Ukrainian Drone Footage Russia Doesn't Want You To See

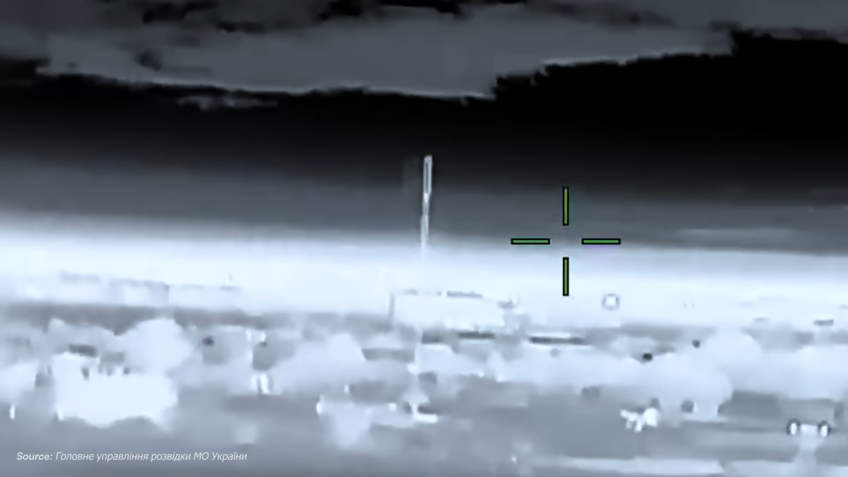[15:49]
the second drone lined up on the Nebo-U surveillance radar, the crown jewel of Russian radar technology that could
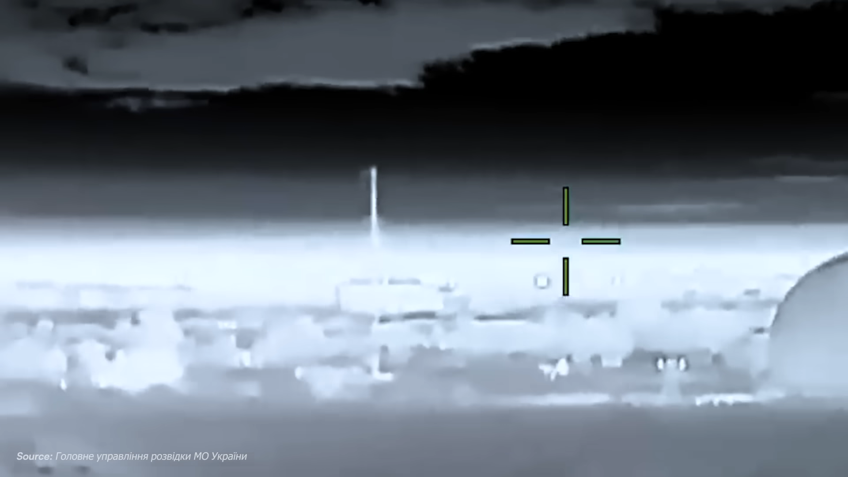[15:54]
supposedly track stealth aircraft at 600 kilometers and coordinate every SAM battery in Crimea.
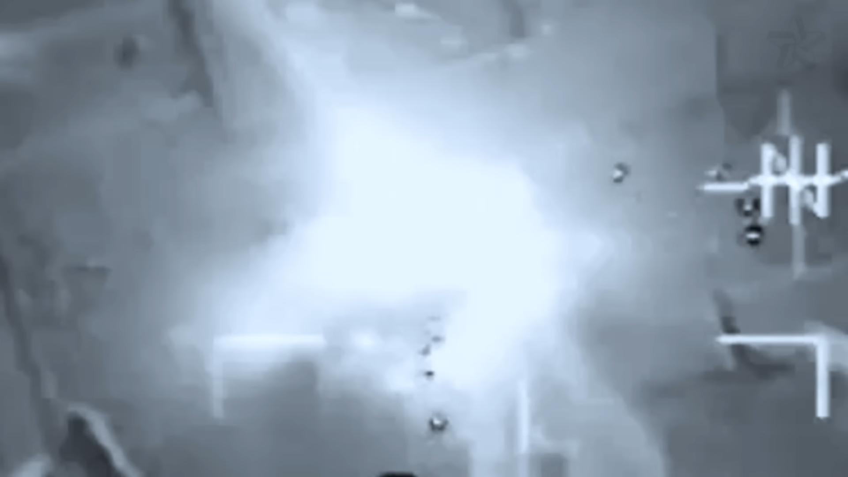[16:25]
The drone slammed into the Nebo-U's phased array,
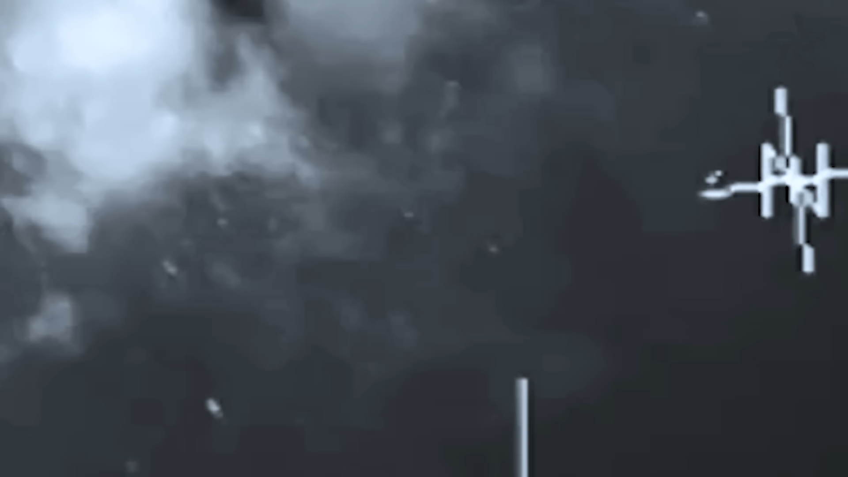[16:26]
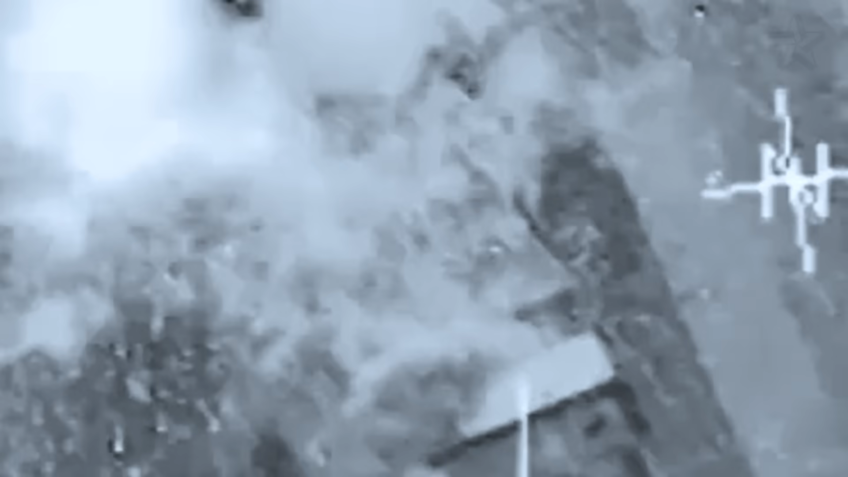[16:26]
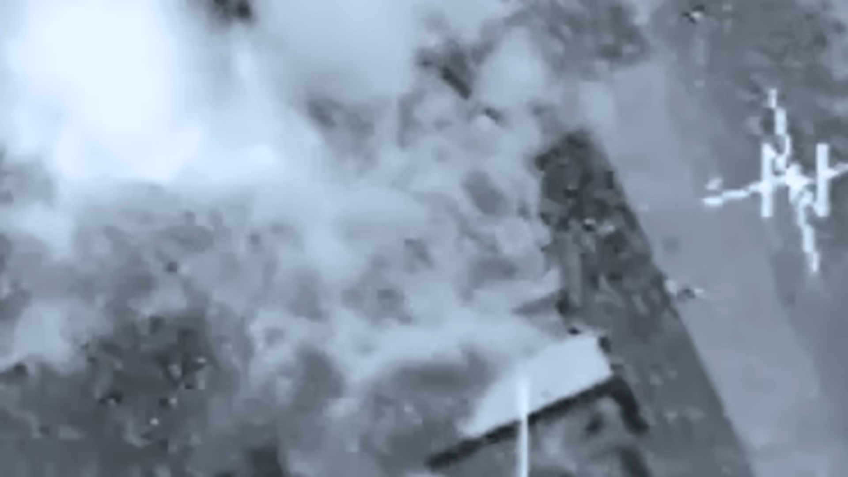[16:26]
the shape charge turning hundreds of precisely calibrated radar elements into expensive metallic confetti that rained down across the complex.
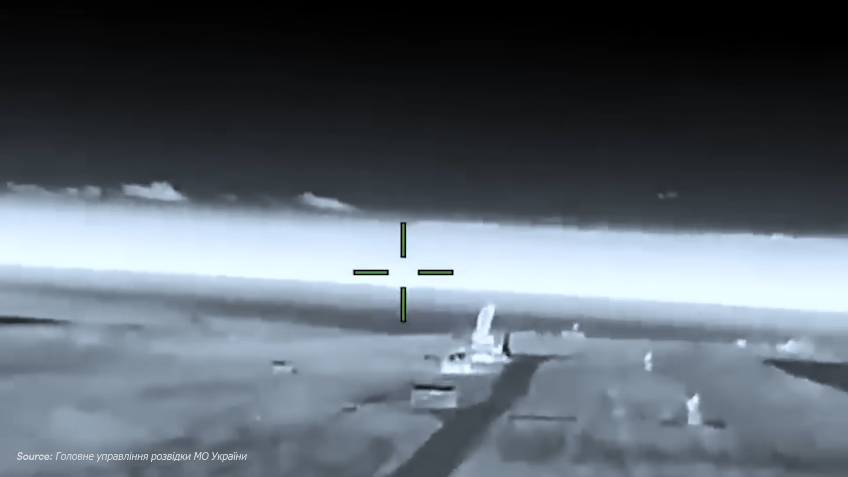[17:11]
The drone flew through the steel rain, impacting moments later.
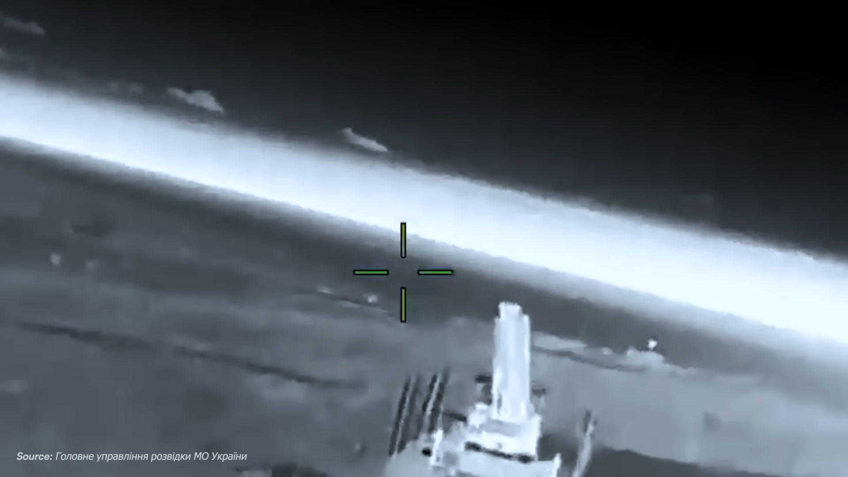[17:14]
Secondary explosions rippled through the installation as capacitor
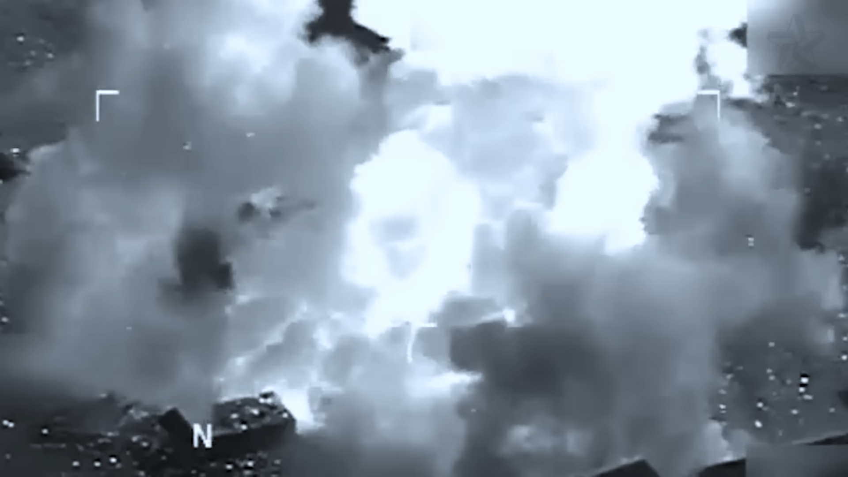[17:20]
banks discharged and power systems failed in cascade.
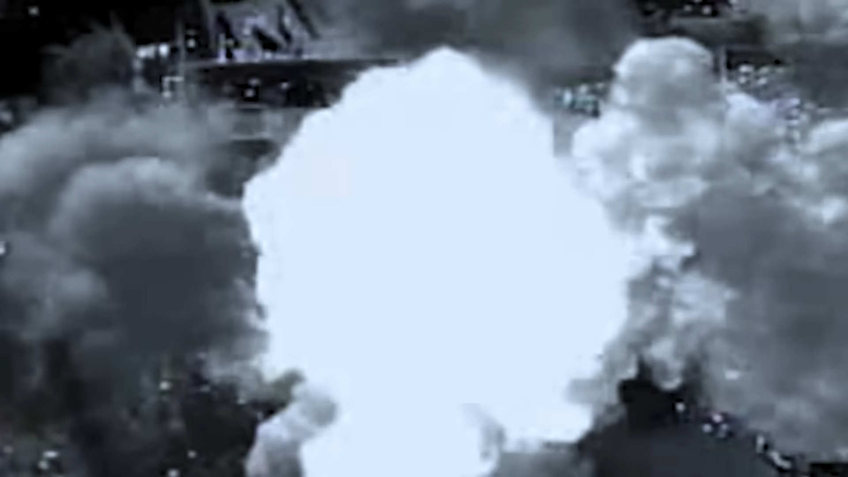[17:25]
With all the primary targets destroyed, the final drone banked toward the naval pier where a B-16 patrol boat sat moored.
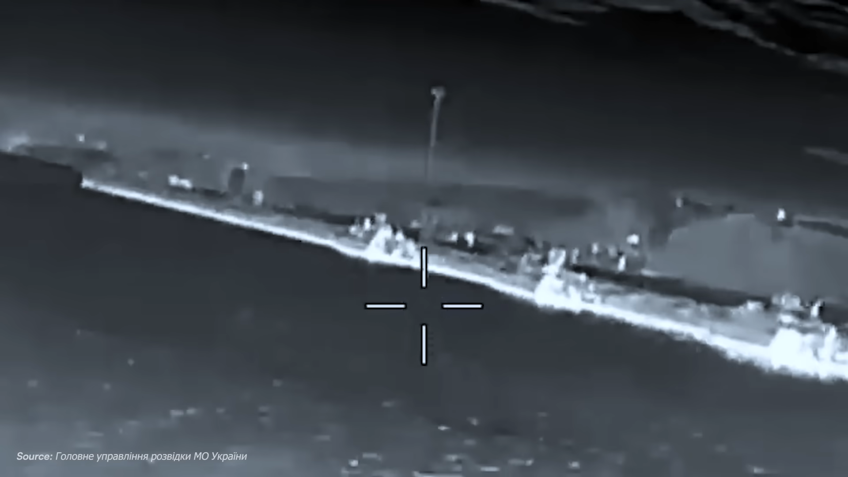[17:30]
These boats were the hunters of Ukrainian special forces, carrying 19 naval infantry for rapid coastal response, armed with machine guns and grenade launchers.
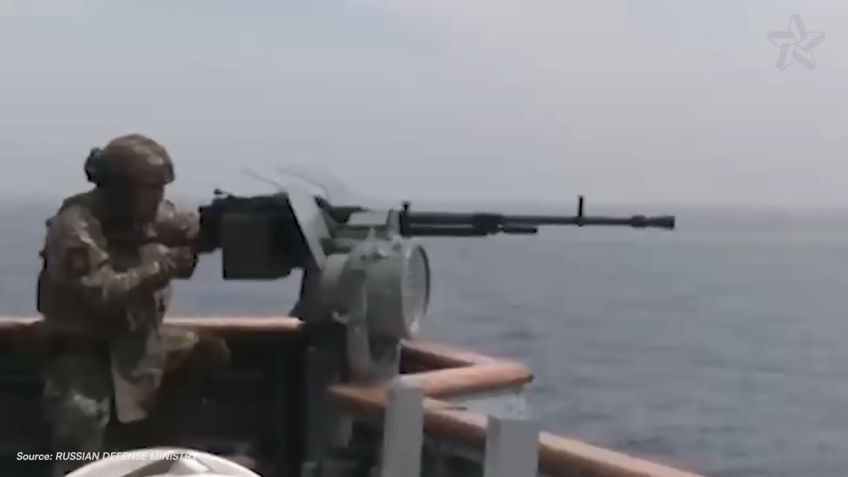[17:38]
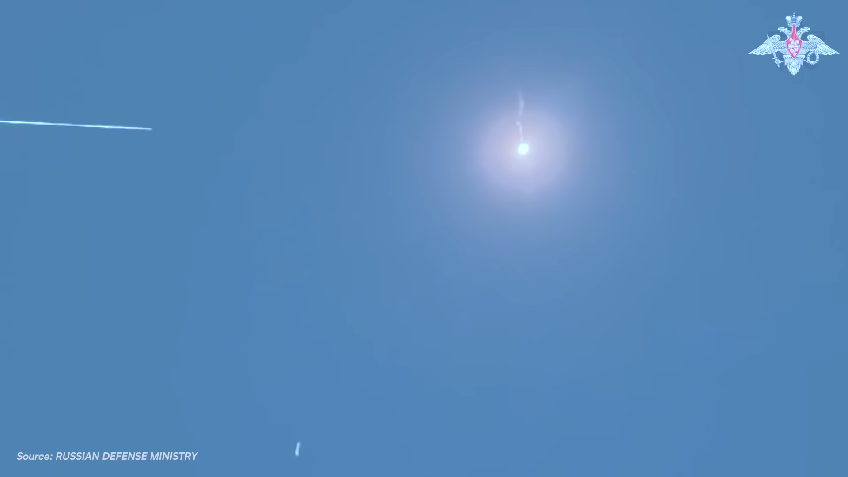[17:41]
Each boat lost meant one less quick reaction force to defend against infiltration.
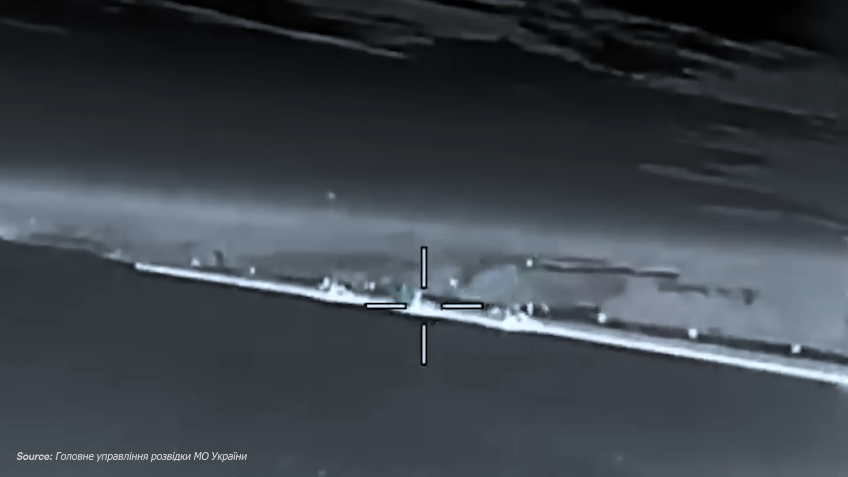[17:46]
Seconds later, despite incoming fire from watchstanders on board, the final drone struck amid ships,
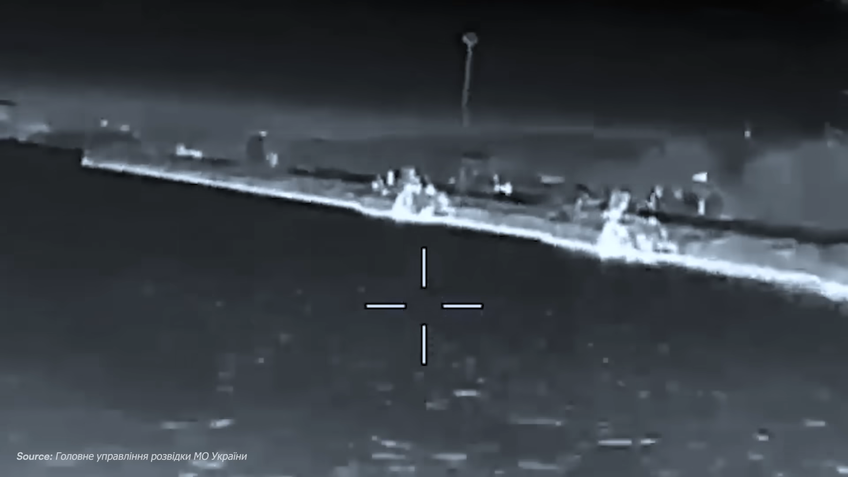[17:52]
detonating just below the waterline.
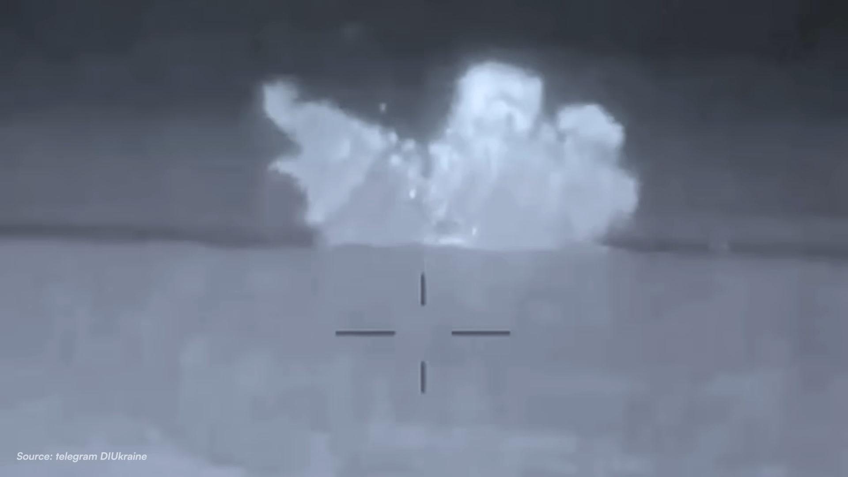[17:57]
In a matter of 15 minutes, Ukraine had dealt a huge blow to Russian air defenses around Sovestopol,